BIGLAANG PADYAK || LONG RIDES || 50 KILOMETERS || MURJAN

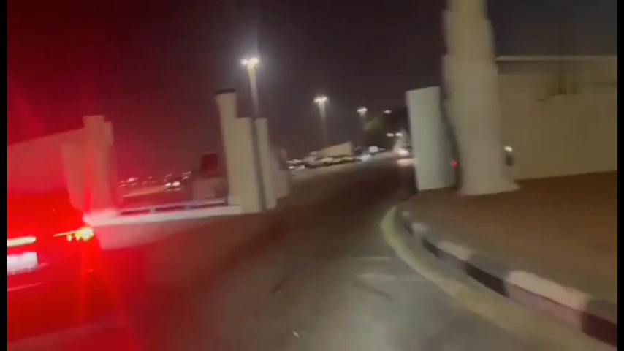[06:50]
So sa nakikita nyo, nasa entrance pa lang kami yan. Papasok pa lang kami. So for the first time akong sumama sa long ride, napakalayo pala.